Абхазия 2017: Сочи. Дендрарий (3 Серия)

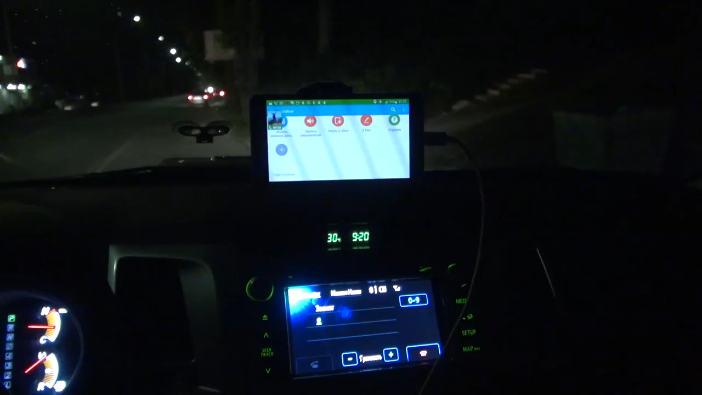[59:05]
Ну что ж, мы друг взялись и решили, что плюнем на Сочи и сразу поедем на Абхазию. Сейчас мы пересекли границу, заняло у нас это около часа.
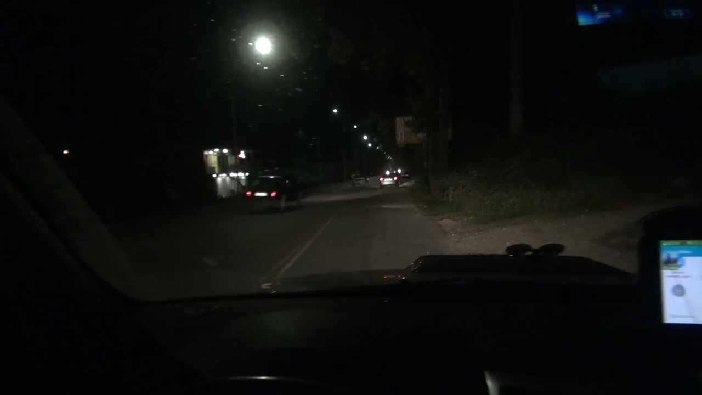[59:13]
Вот. И мы двигаем дальше по дорогам Абхазии вперед. Ну вот, будем искать тут ночевку.